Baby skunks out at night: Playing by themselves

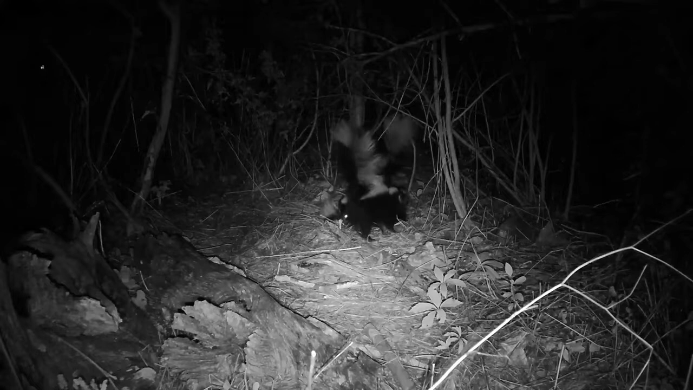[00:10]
This is shot in about the same part of the month that the daytime skunks were shot in. You can see here a couple of things.
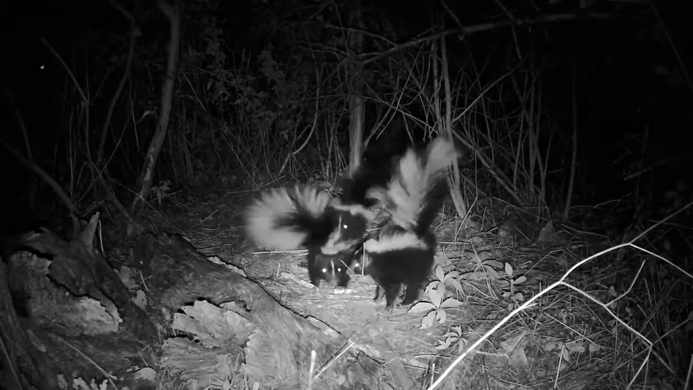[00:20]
One is that the babies are much more comfortable and playful, kind of independent when they're out at night as opposed to being out during the day. The other thing that's interesting is you can see some of the individual markings on the babies. We found that among all the different kinds of animals that we see, the skunks are by far the most identifiable as individuals because their individual markings are very unique.